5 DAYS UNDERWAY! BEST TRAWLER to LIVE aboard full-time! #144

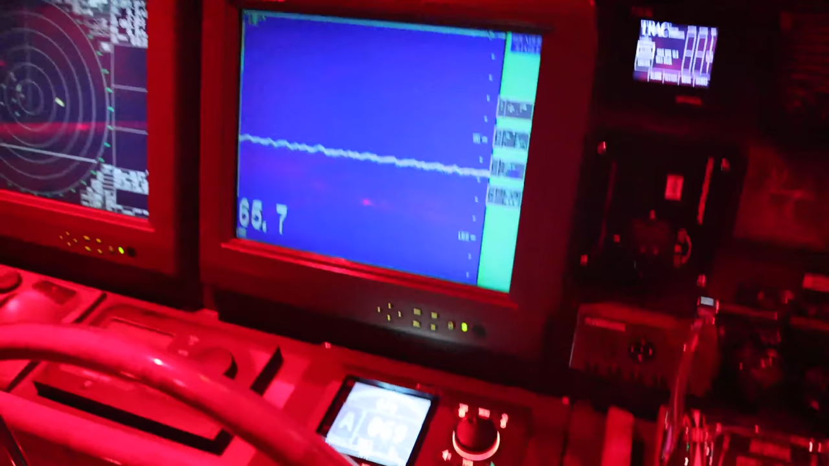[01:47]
You can see right here, this is our depth.
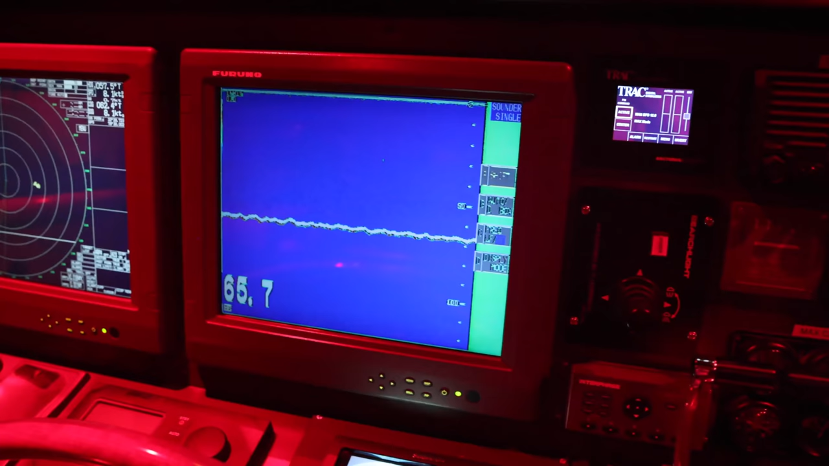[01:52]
That's not really necessary out here, but we have it anyways.
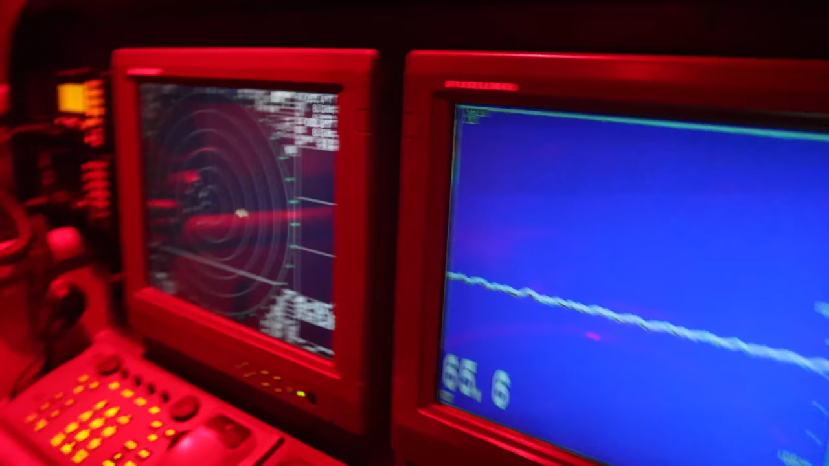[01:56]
And then this is our radar.
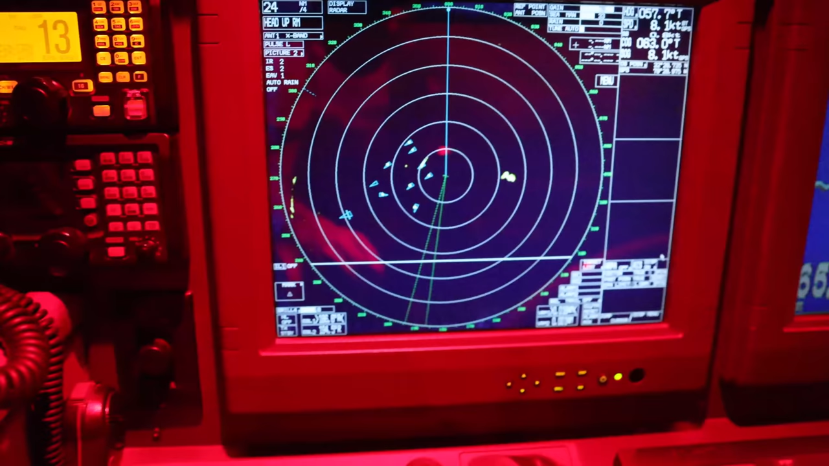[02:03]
It's a really great radar. As you see, I can take the range. We can go all the way out to 120 miles. 12 nautical miles? Maybe 16 nautical miles. You can see a little, maybe a weather, some clouds out there, a little squall.